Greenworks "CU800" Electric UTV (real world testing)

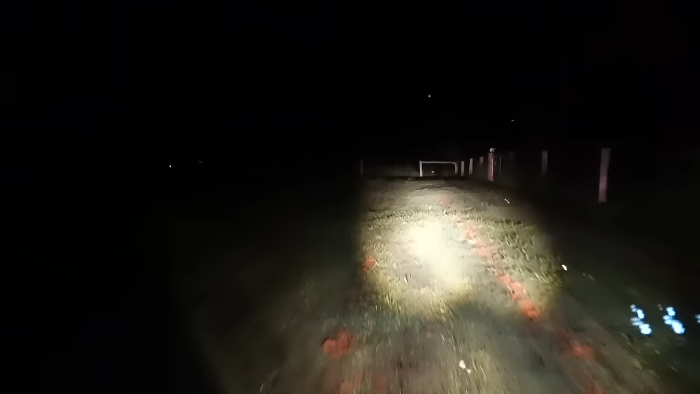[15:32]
so that I've got some real decent light when you're out in the darkness driving around on a property. Now, where this excels is from a hunting point of view.